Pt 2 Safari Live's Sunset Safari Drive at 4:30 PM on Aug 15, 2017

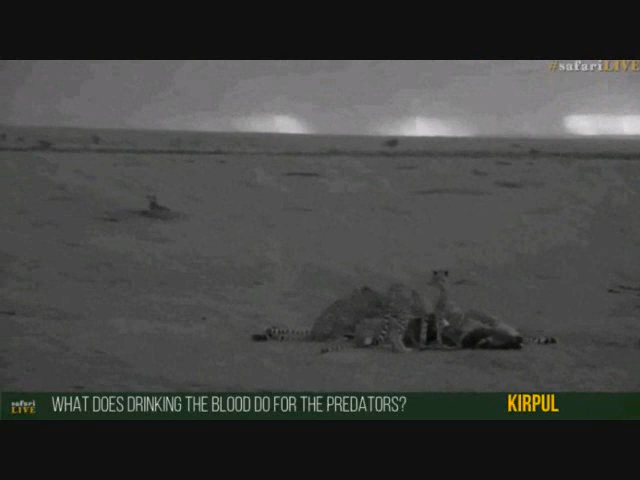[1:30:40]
any any changes yes here they come oh no it's a family of war talk i thought it was three hyena coming barreling in the cheetah are lucky
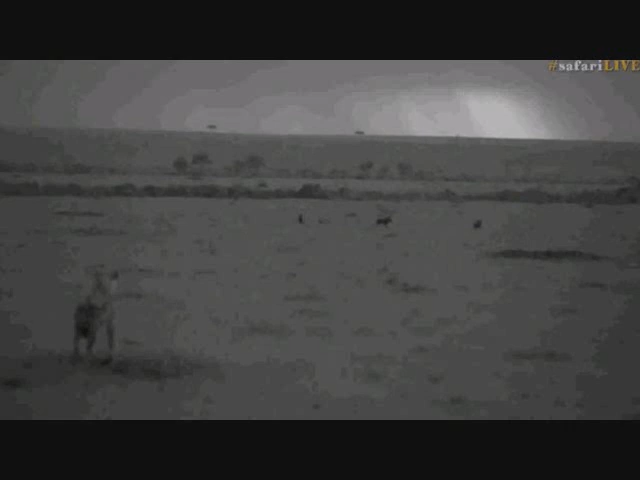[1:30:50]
and i guess the hyena is to a degree as well it still has this all to itself or the leftovers
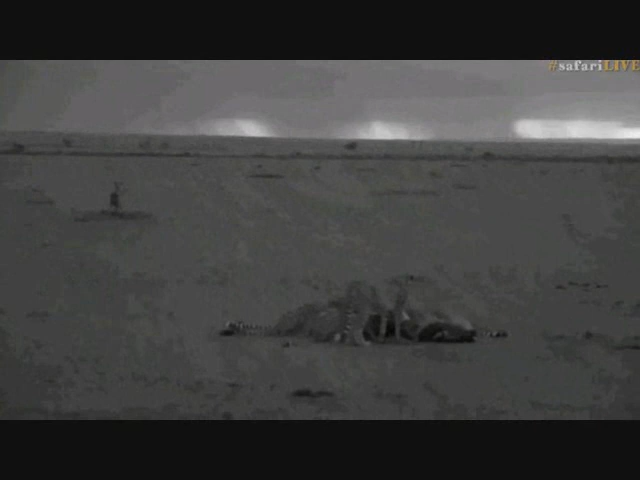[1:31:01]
so the benefits are it's high high it's very very high in protein and it doesn't need to be chewed so it's a great source of minerals nutrients protein basically in the form of a smoothie i guess if you could equate it to something that us humans are enjoying at the moment smoothies are kind of quite the rage
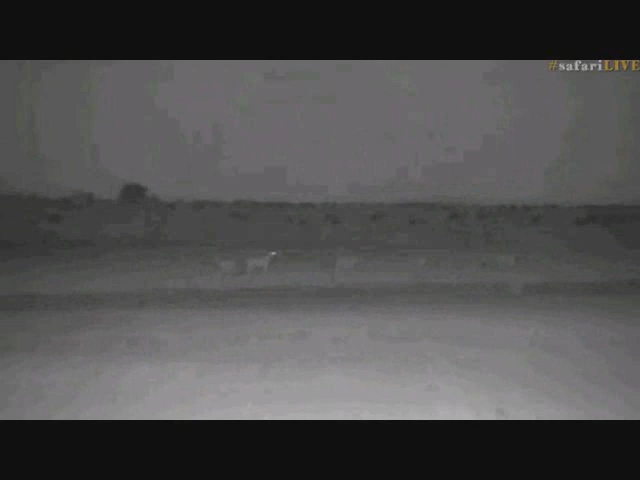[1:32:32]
and the hyena also even ran away from the warthogs maybe these are the not very well known about
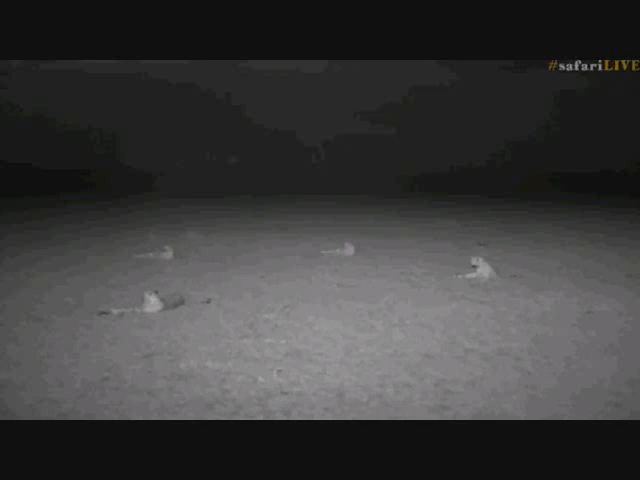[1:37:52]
those habitats or in those areas don't have nearly as much food it's too swampy a lot of the food moves outside of the reserve and the triangle into the surrounding conservancies i'm told so it's not always a time of plenty and i've heard that some of the prides of lion can get quite thin outside of the migration so yes for three months of the year it's the place to be if you're a carnivore however there are also some tricky months
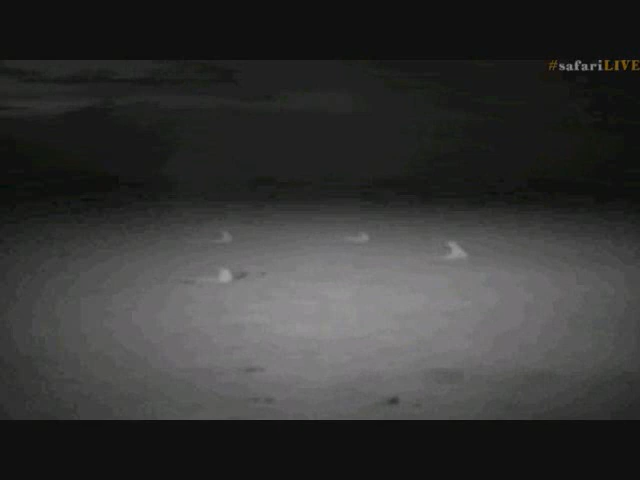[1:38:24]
now we've got a very cool toy called a flea which is a heat sensitive camera
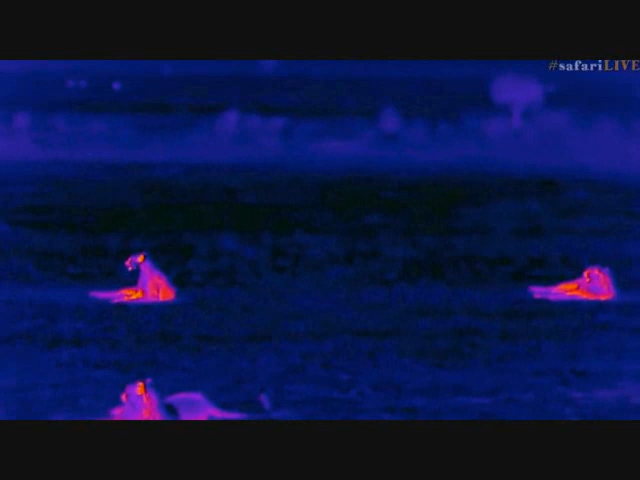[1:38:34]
i.e thermal imaging camera and there we go isn't it quite
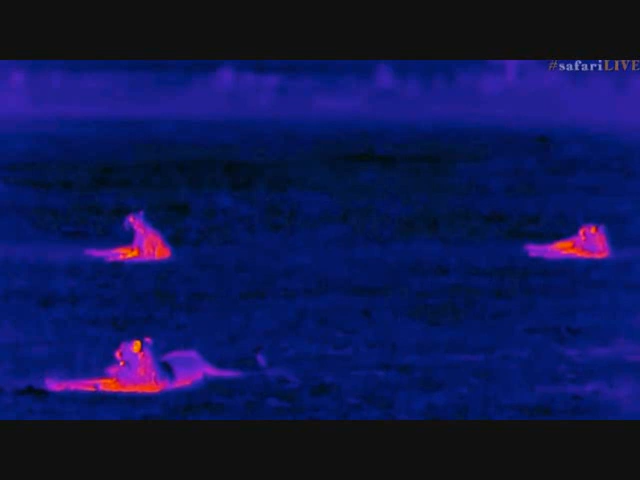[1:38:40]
fascinating i love the way their tails kind of disappeared because obviously there's not too much heat traveling down to the tip of that
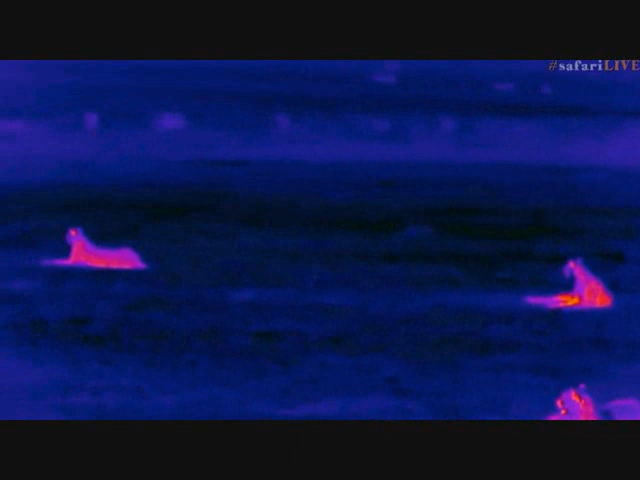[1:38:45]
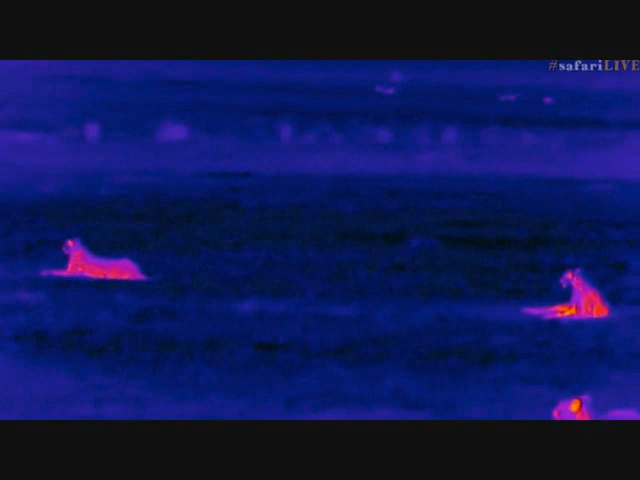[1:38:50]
and a very very useful toy to assist us in being able to
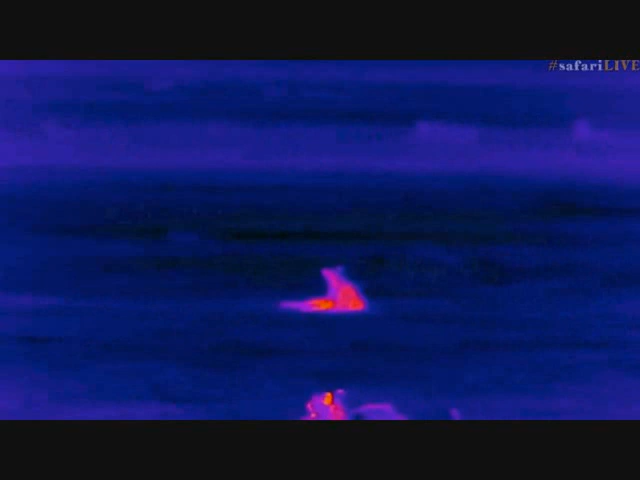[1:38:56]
keep an eye on these animals and the lions and who knows whatever everything else that moves around after
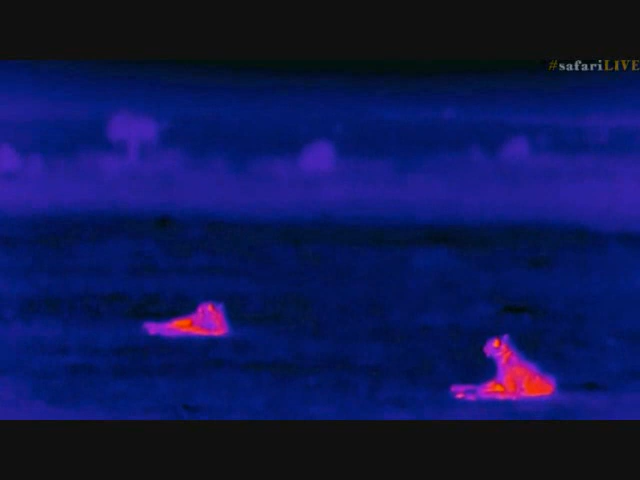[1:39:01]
dark without impacting on what they get up to so we've got two cameras mounted on top of one another through some ingenious safari live tech work and that's basically been built for the job and the thermal camera sits on top of the low light infrared camera so wherever vm is pointing
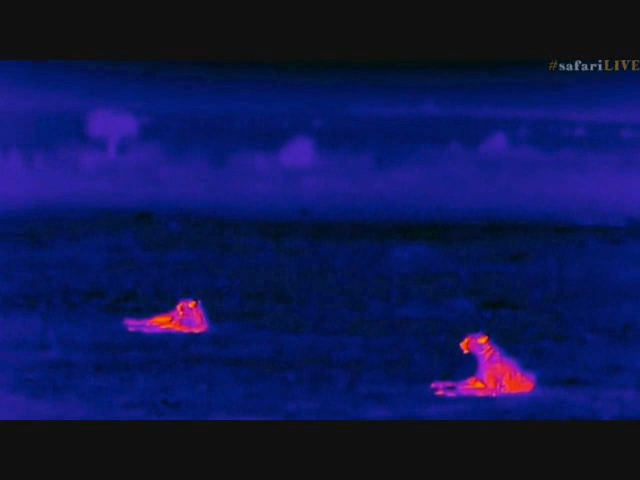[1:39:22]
one camera he's pointing the other what would help is if we could grow two more
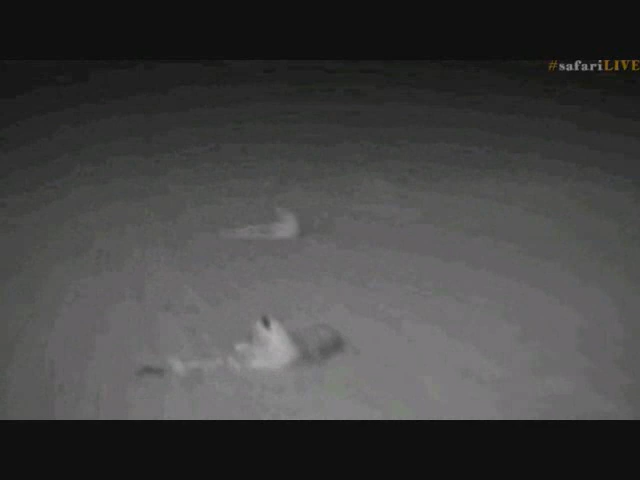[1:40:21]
show you guys and learn with you guys some fascinating fascinating stuff that people don't actually know about up until now people haven't been able to spend time with animals like these without interfering in their business after dark if you're shining a big spotlight around of course you're creating a huge amount of attention
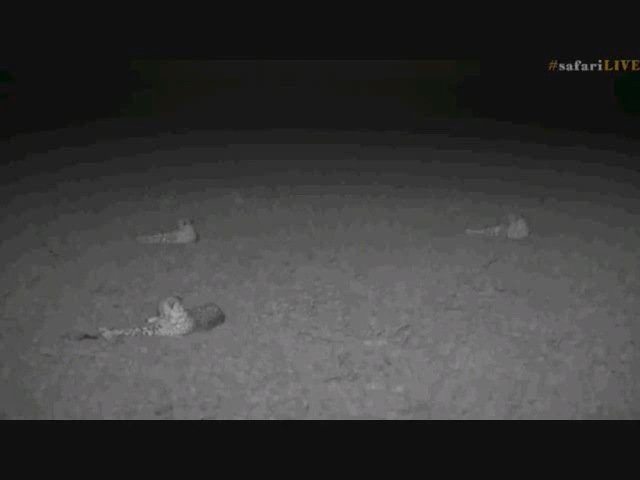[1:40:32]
to the predator you're either blinding the prey so as a general rule the less lights after dark the better
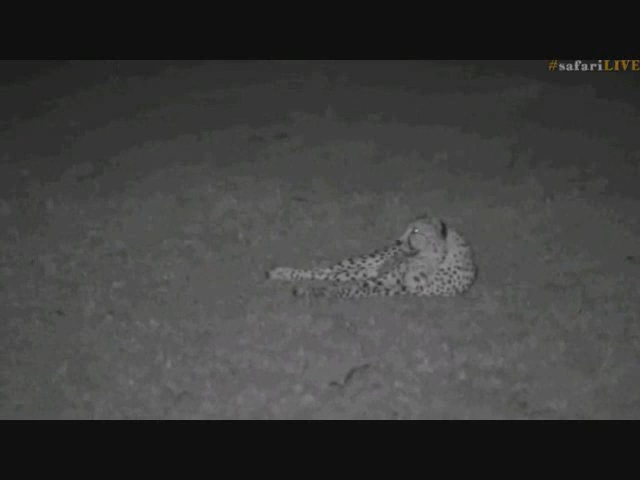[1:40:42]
well well well done guys you had a very successful evening hunting i commend whichever one of you did that incredible tackle